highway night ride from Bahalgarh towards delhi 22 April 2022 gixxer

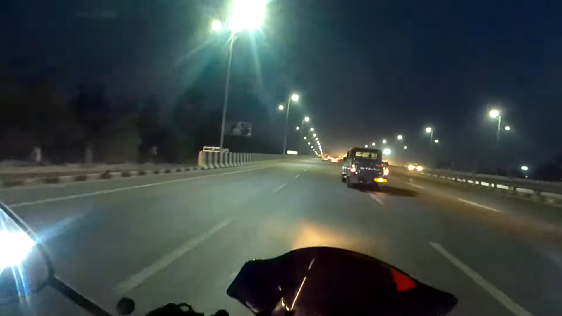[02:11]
अब दोस्तों नीचे टाइल जो वो वाले आसमान जुड़ती हैं, मैं आपका हाईवे अच्छा बना दिया। घर कहीं हाईवे पे ऐसे हाई क्वालिटी सीमेंटेड रोड बन रही,
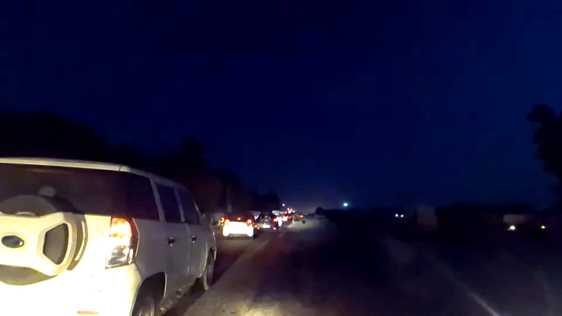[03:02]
करना होते कर तो बीच बीच में। अभी तो दोस्तों ये रोड बन रहा है, तो ये भी पूरा नहीं बना, अभी ये बन जाएगा, बट
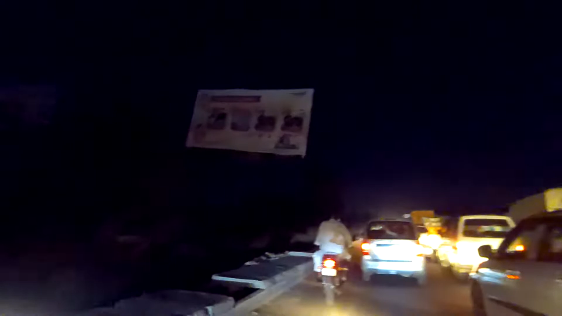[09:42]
रोड ही दोस्तों अंडर कंस्ट्रक्शन है।
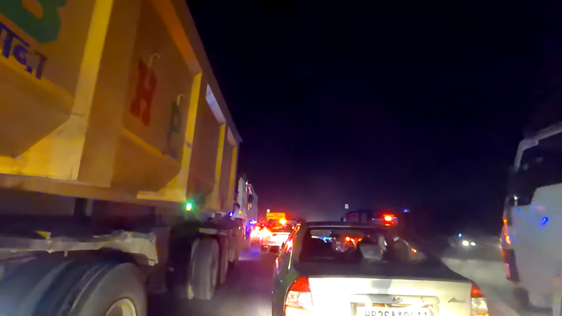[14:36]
जाम बहुत तगड़ा लग गया दोस्तों।